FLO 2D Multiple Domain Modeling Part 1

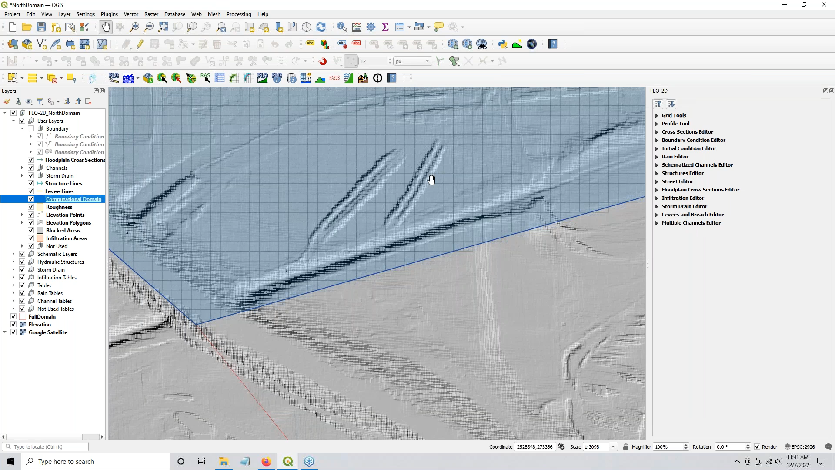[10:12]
So I'm going to show you that if you open the computational domain, you see the cell size is 60 by 60. And then I recalculated the grid and reprocessed the elevation. Redid the rainfall. Now, when I'm testing all of this, there's a couple of things I don't care about. I don't care about infiltration. I don't care about, um, the length of the project. I don't care about how much rainfall is falling on the grid because what I care about is where is the water going and how fast can I get this to run? So rather than setting up a 24 hour rainfall event, I set up a six hour rainfall event and I ran the whole thing for 10 hours.
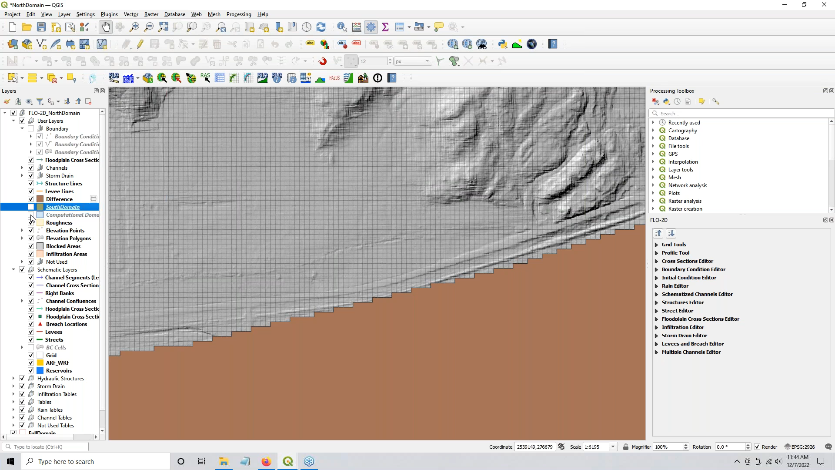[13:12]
I want you to focus on the grid and I'm going also going to turn off the computational domain because I don't want you to focus on the computational domain either. And let's just turn the elevation and the satellite off because we don't need that either.
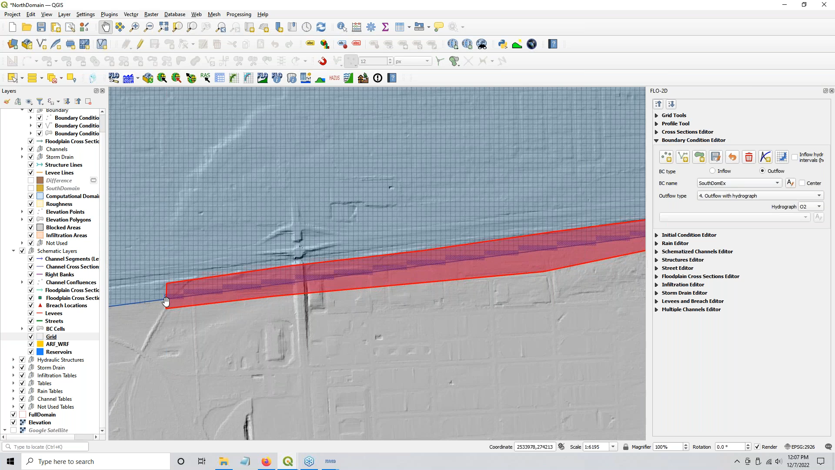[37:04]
the geometric predicate is any centroid within or any, maybe it's just grid element. Maybe it's not centroid. Maybe it's any centroid, any grid element that intersects between this domain, or sorry, excuse me, this polygon and the grid element polygon. Anyone that intersects is added to the assessment. And then if it is a boundary element, meaning that it doesn't have any neighbors in this direction, or it is the end of a row column, it's like the last of a row column, then it will be assigned the boundary.
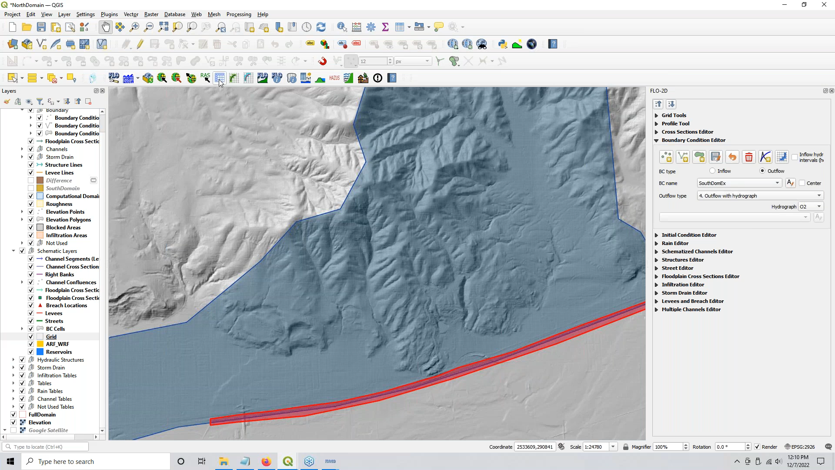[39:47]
And let's just find where that is. So use the grid info tool, paste that into there.
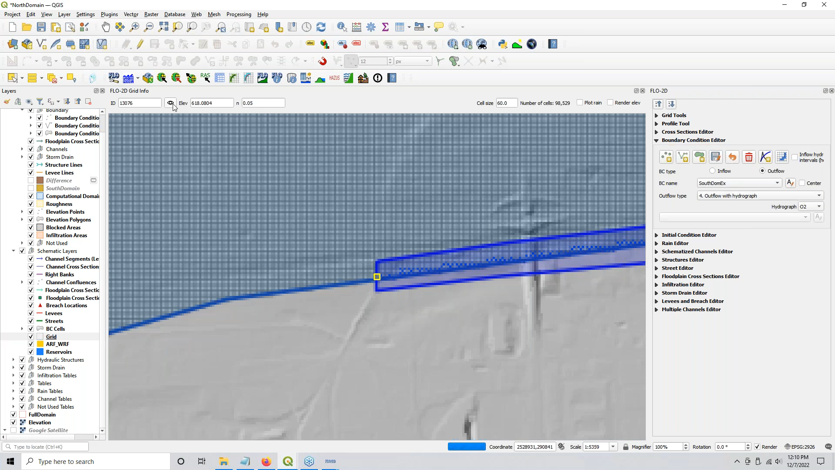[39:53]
And that is our very first one along the boundary. So we go to the downstream model and hang on a second. I'm trying to get like kind of an idea of where that is. It's like right as that road is leaving it.
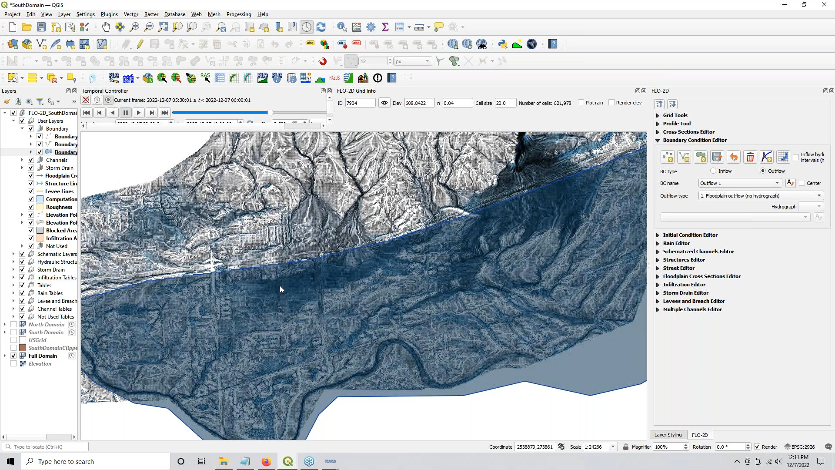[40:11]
So we can kind of see what's happening. Let me get rid of this, turn that back on. And that was, where was that?
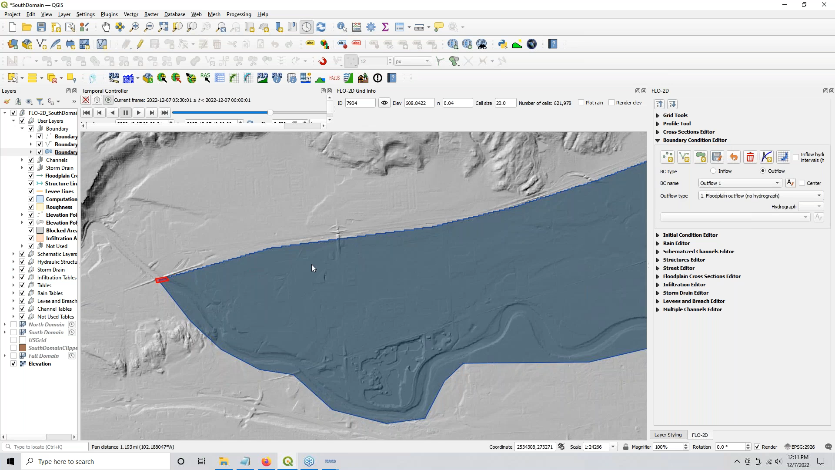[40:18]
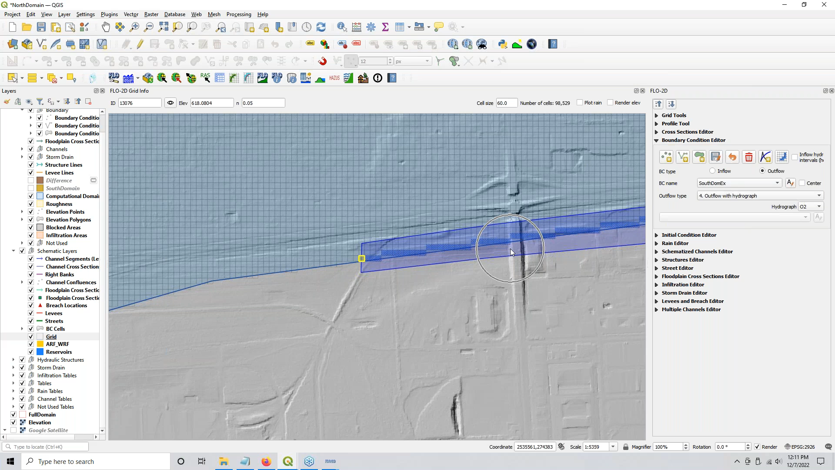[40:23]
Okay, it's just downstream at this guy.